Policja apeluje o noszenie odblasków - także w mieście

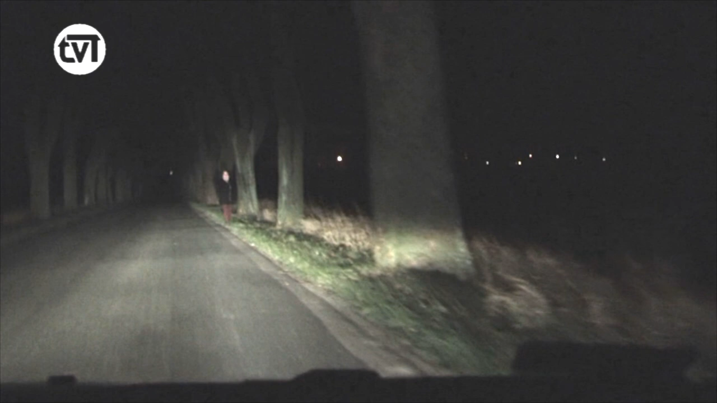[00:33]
Wcześnie zapadający zmrok i zmniejszona widoczność powodują, że pieszy jest czasem całkowicie niewidoczny dla kierującego. Nawet mały odblask poprawia naszą widoczność i może uratować nam życie.